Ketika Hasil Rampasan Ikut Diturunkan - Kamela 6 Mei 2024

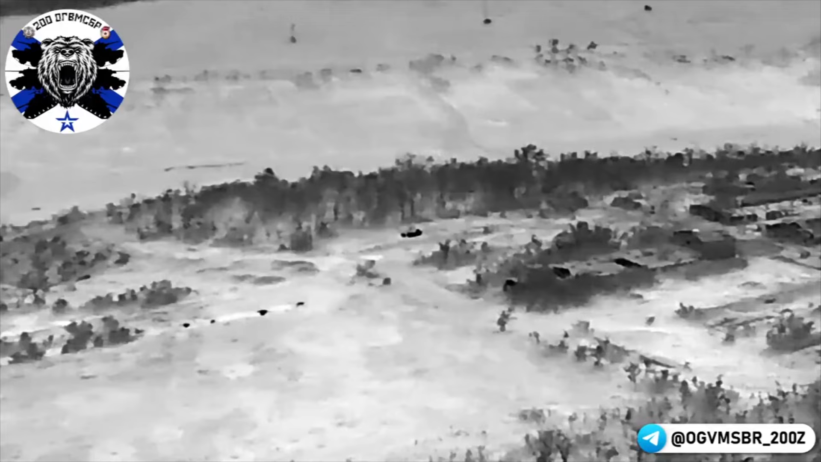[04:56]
Yang ada di titik biru ini dikatakan adalah sebuah tank T-72B3
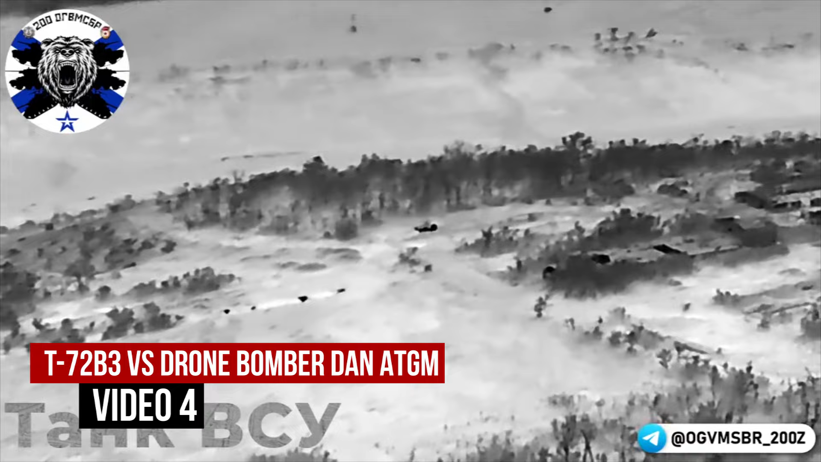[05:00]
Ukraina Yang dikatakan hasil rampasan dari
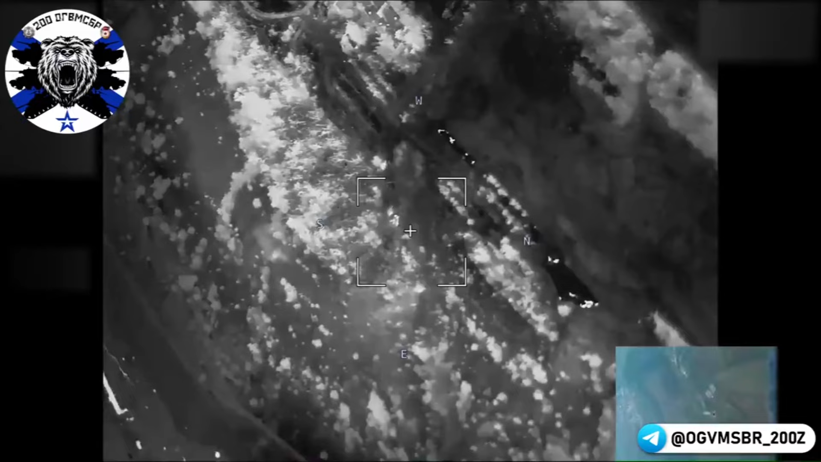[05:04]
pasukan Rusia Kemudian
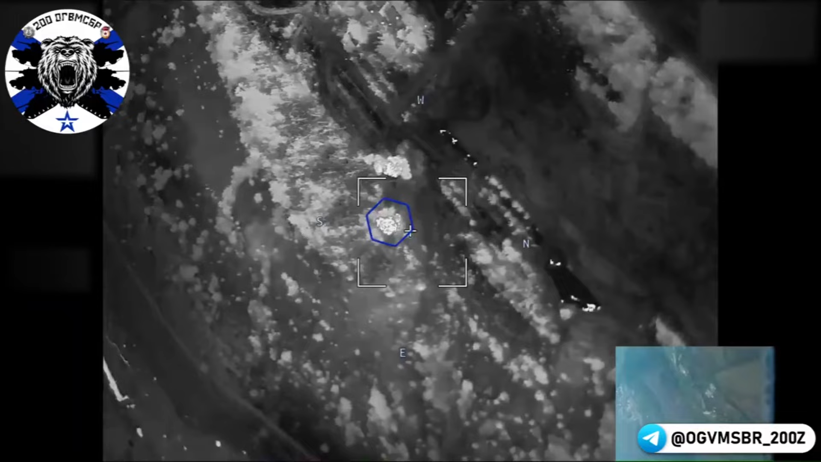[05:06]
dikatakan sebuah drone bomber menjatuhkan beberapa granat ke kubah T-72B3 itu